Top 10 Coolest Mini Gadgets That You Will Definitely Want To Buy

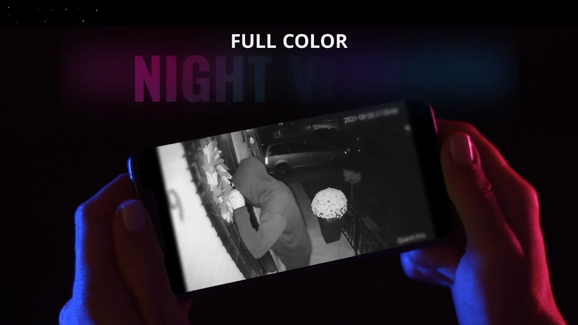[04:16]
vision will allow you to see the footage clearly even in the dark it